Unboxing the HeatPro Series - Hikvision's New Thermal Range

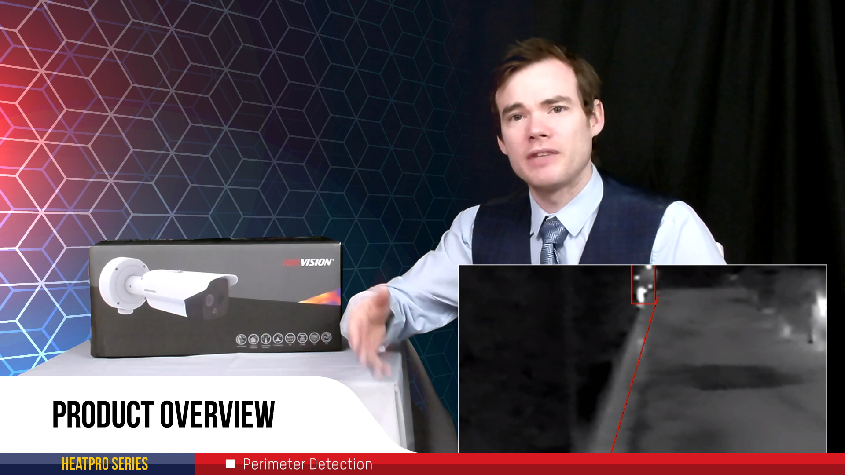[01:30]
So it's got the thermal lens to detect the electromagnetic radiation in the scene, therefore giving us the ability to trigger things such as line crosses, intrusion detections, also measure bodies of temperature in the scene.